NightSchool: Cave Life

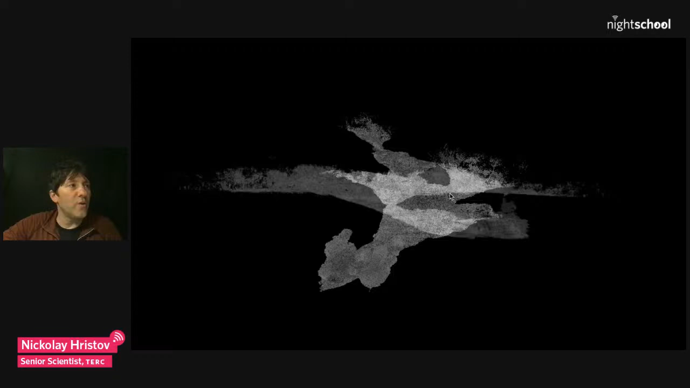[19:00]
You can scan multiple caves. I'm showing you another survey of the largest cave of a known colony of Brazilian free-tailed bats in North America, and quite likely the world.
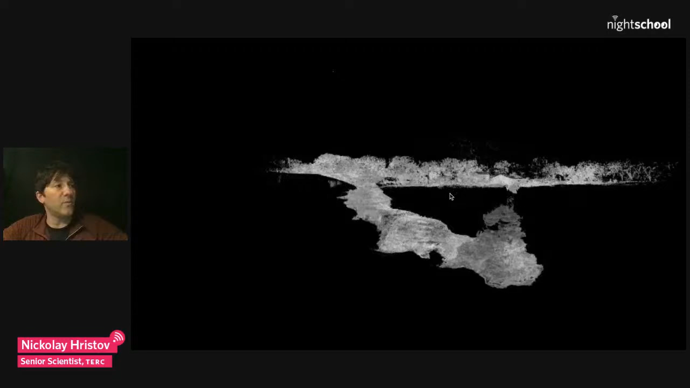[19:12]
This is Bracken Cave, just north of San Antonio, Texas. It is essentially kind of a slightly inclined tunnel underground that leads to a natural dome that eventually was connected with an artificial shaft when humans started
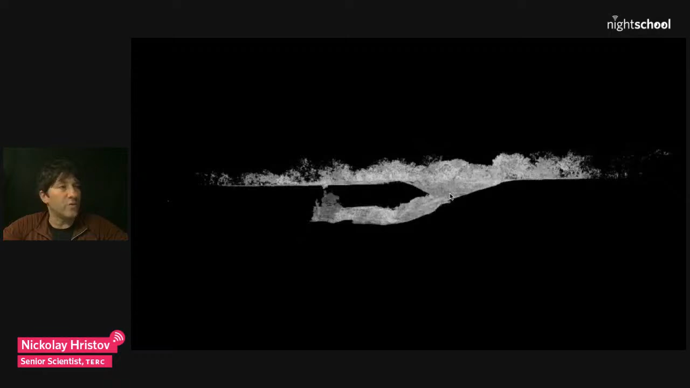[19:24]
exploring the guano accumulations from thousands of years. We can also take virtual tours through these caves and understand that this is kind of pixelating on the screen, but believe me, it looks absolutely stunning on the computer.
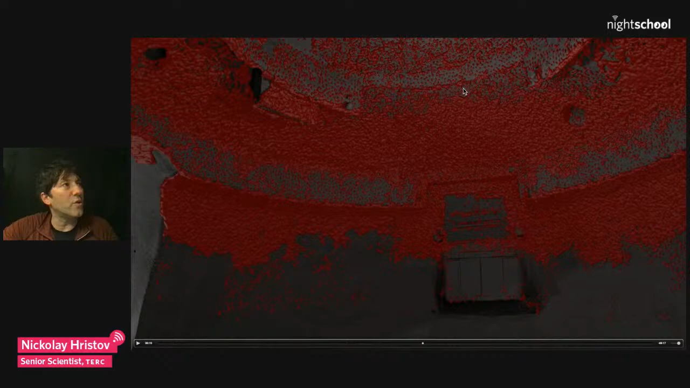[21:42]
I'm going to pause here to show you that we can detect individual bats as well as dense clusters of mini bats together.
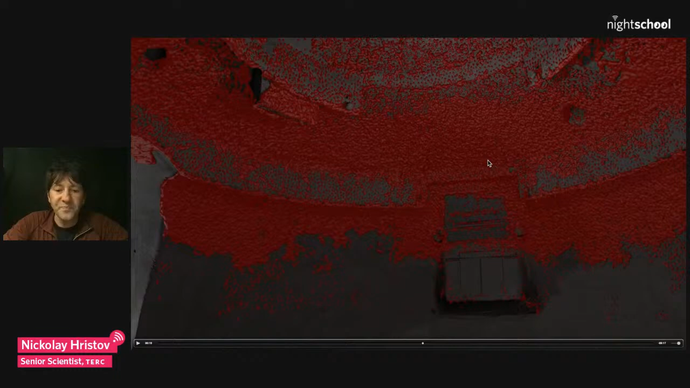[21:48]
And as you can imagine, if we can separate them visually, then we can separate them in space and volume as well.
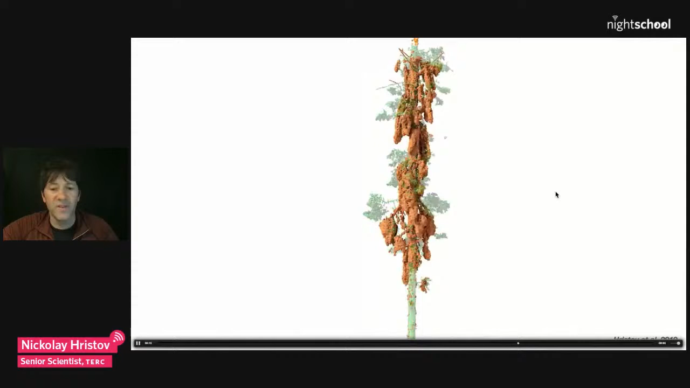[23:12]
So for this tree, we can image the colonies with and without the tree or the butterflies. We can separate them. And yet again, we know exactly how many butterflies are in this specific tree, likewise for an entire colony.
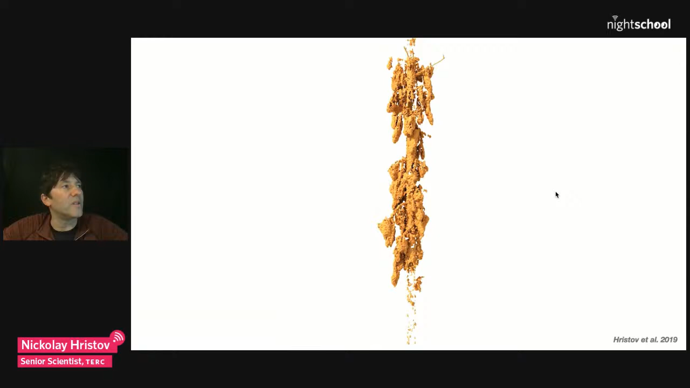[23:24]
And the last example I'm going to show you, I'm going to take you to central Maine, state of Maine.
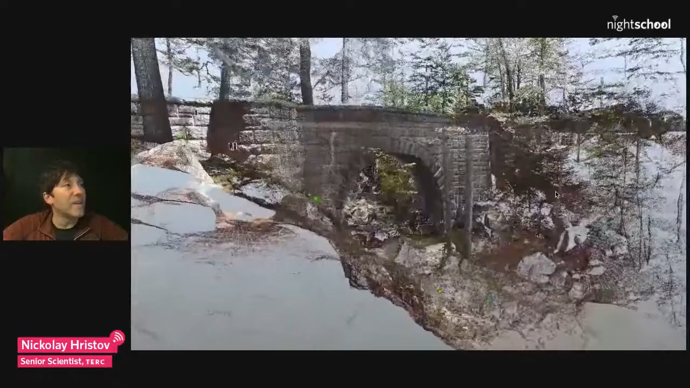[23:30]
This is a 100-year-old bridge at the Acadia National Park's famous carriage roads.
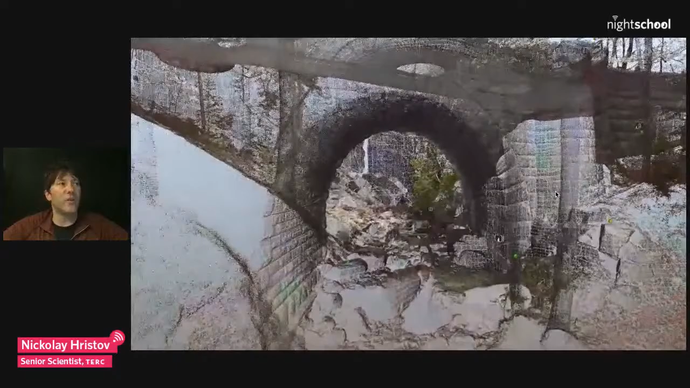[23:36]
We can use the same technology to lay the beginning steps of how we can monitor any